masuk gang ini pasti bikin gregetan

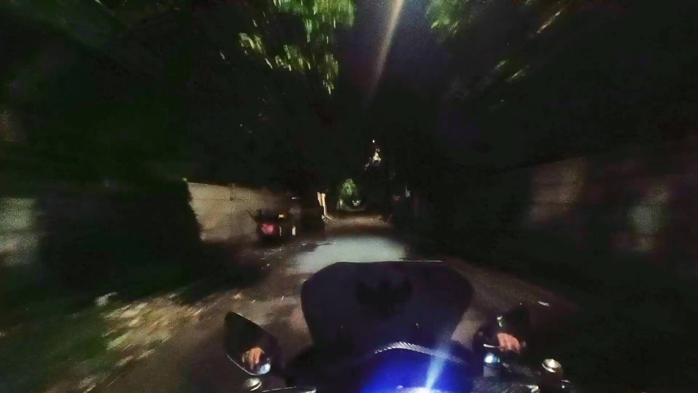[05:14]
nggak ada orang, nggak ada apa di kanan kiri kebun dalam. Petai Cina ya, atau melanding.
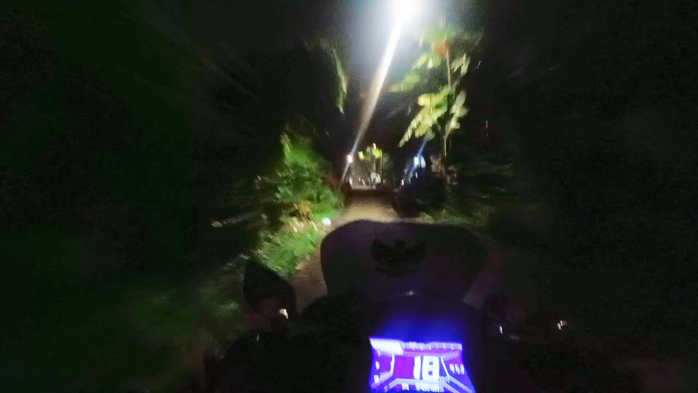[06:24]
Biasanya kan ada yang galak tuh, kalau orang lewat dikejar. Tuh.